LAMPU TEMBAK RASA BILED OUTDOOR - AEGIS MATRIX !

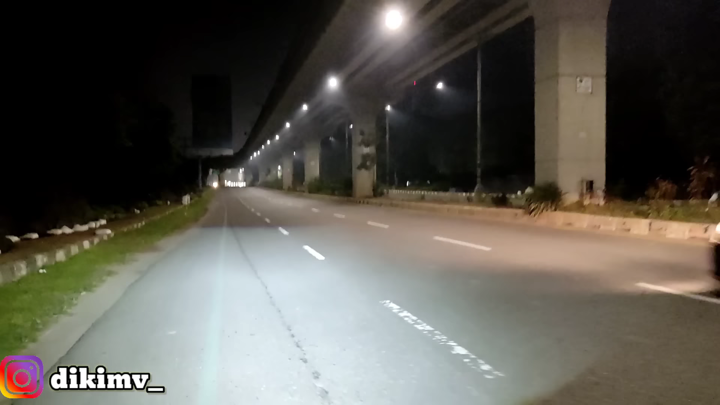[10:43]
99% Mirip banget seperti Matrix X1 Matrix X1 Baik dari brand manapun, ini mirip banget Cahayanya, dan lihat, sempurna banget Ketika kita dipakai di tempat terang Dia tuh gak harus sama sekali, tetap kelihatan dengan jelas Dan sangat mantap ya, ini gak ada sensi settingan coy Bang, coba tengahin dikit dong Kenain lampu jalan tuh, lampu jalan langsung coy Kita gak ada sensi settingan Mantap kali coy ya Ini pasti bakalan gaib Kalau barang-barang yang seperti ini Biasanya gaib coy Atau bakalan susah dicari ini
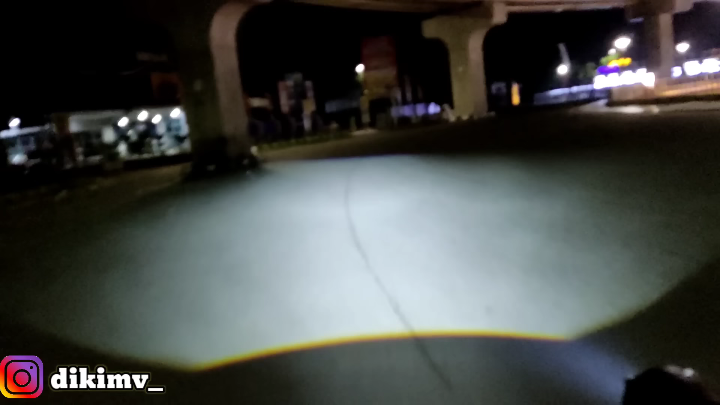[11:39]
aman coy Gak ada masalah sama sekali Biletnya tetap kelihatan dengan jelas Dan sangat terang pastinya Tuh, lihat Di tempat gelap aja Apalagi coy ya Di tempat terang aja dia terang Apalagi di tempat gelap seperti ini Tuh, di tempat gelap ini Tambah gila lagi coy Tuh, real banget Seperti teman-teman memakai bilet dari lampu X1 Ini cocok banget buat teman-teman yang tidak mau Merusak reflektor
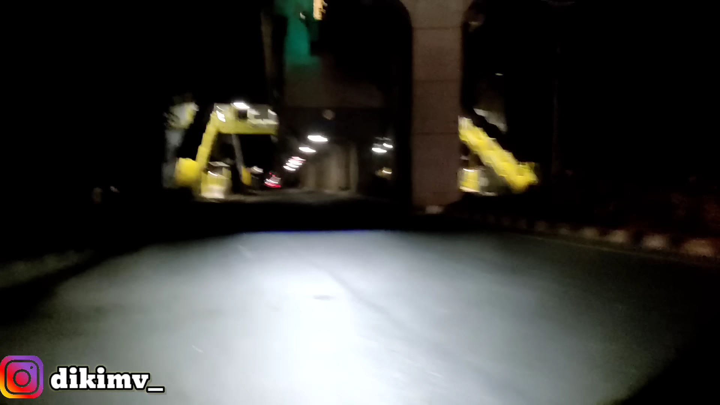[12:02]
Jadi aman banget Lampunya ketika kita pakai di jalanan terang Atau penjalanan gelap Ya, sangat mewah sekali cahayanya Dan sangat mantap sekali
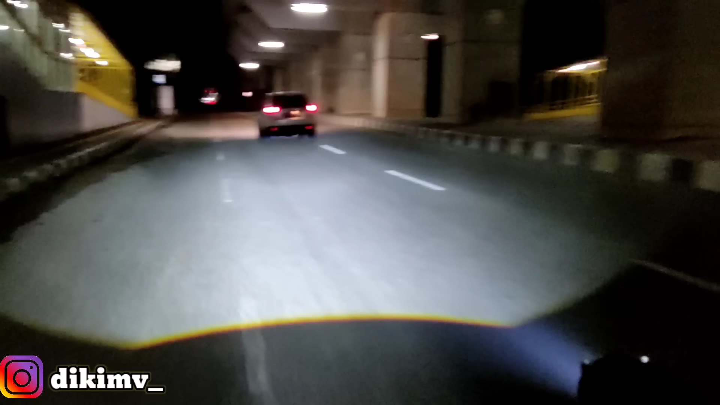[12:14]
Pastinya tidak ada kendala Sama sekali pada lampu bilet outdoor Tuh, dibandingkan dengan lampu mobil coy Gila setara sama lampu mobil ini Wuh, mantap Wih, gila Posisil low beamnya terang banget Dan mewah banget Ini lebarnya 3 jalur coy Kalian bisa bayangkan dan lihat di video ya Lebarnya 3 jalur Sangat mewah sekali Nah, ini posisi high beamnya guys Ketika kita pakai di tempat terang Dan Sangat jelas sekali ya High beamnya ini laser Ya High beamnya laser kotak Seperti FTT M01X